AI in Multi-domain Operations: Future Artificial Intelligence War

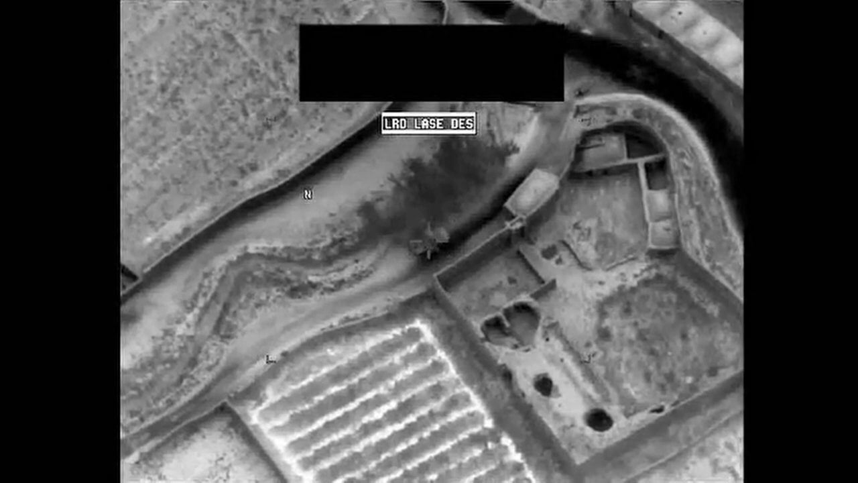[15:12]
So as we go to the next video, we can see that that little dot starts turning towards our target that we're laser designating. And that dot looks like it's now a motorcycle. That was pretty quick. What do we do?
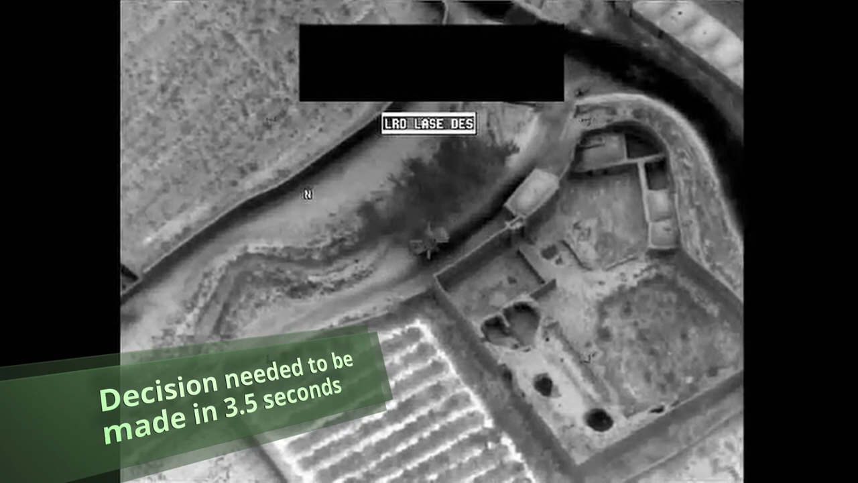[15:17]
Do we keep designating that target? All right, let's continue.
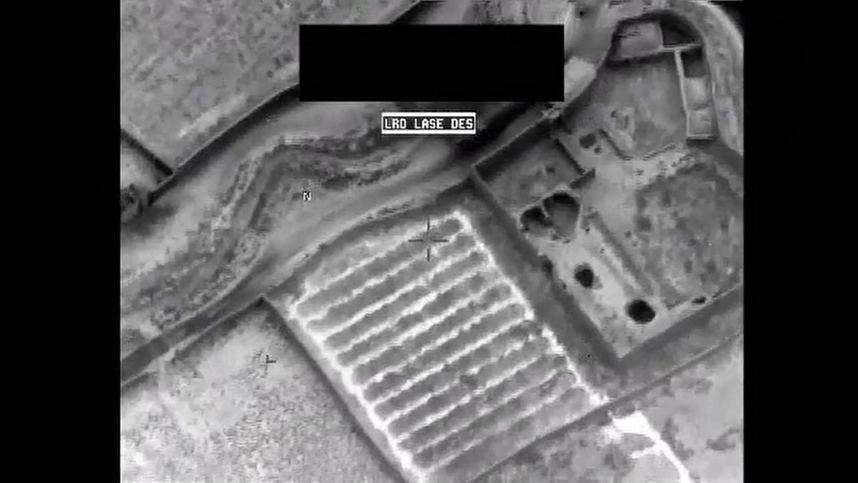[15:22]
The pilot elects to post-launch abort or shift cold by dragging that laser energy to an adjacent field.
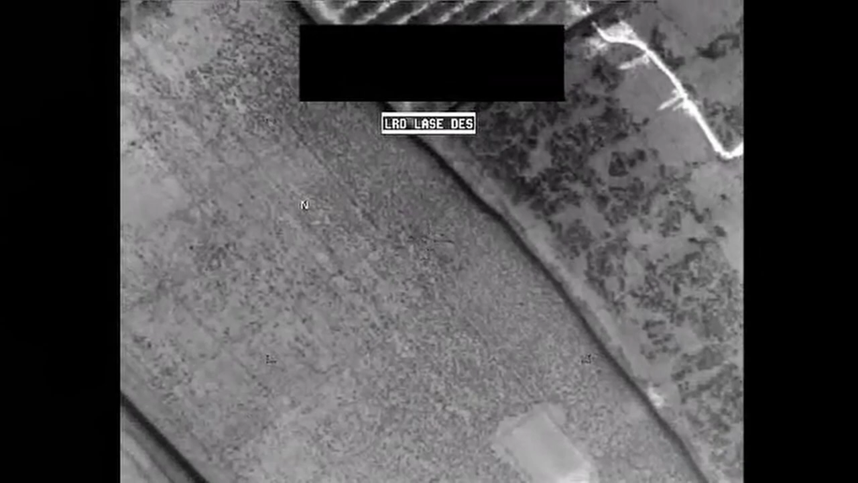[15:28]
Hellfire explodes.
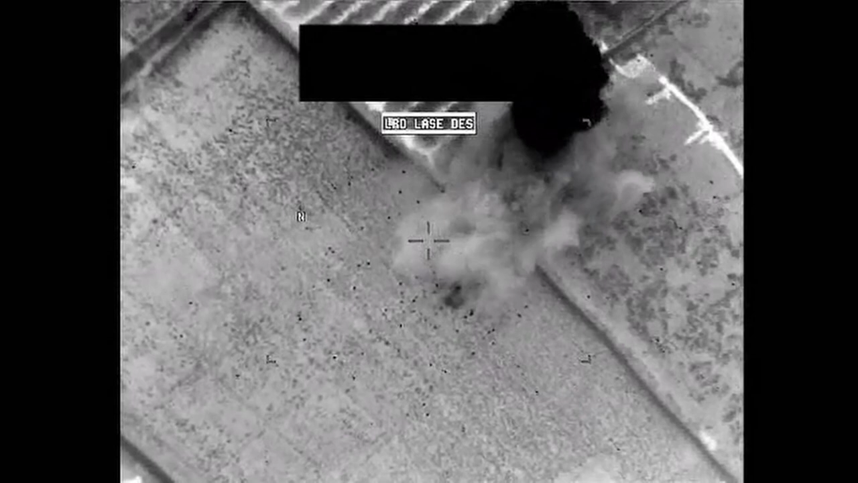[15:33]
No civilian casualties. Pay attention to the top left corner. That motorcycle continues.
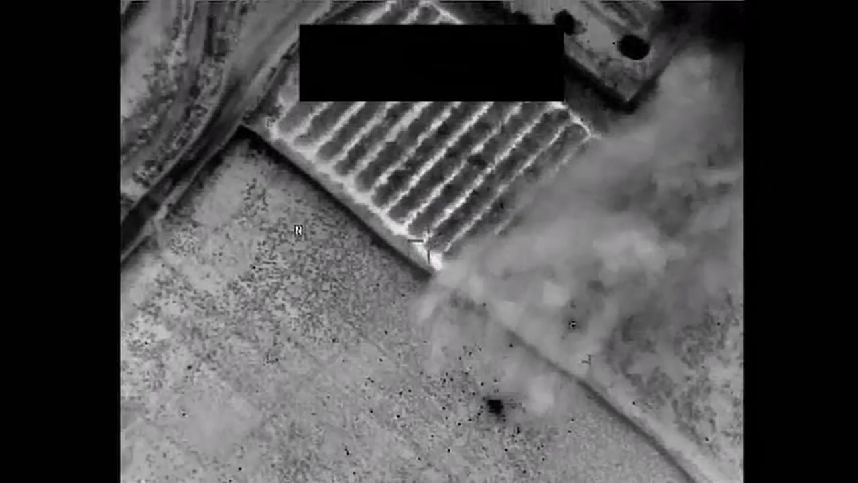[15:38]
The individual we were targeting that day obviously lives,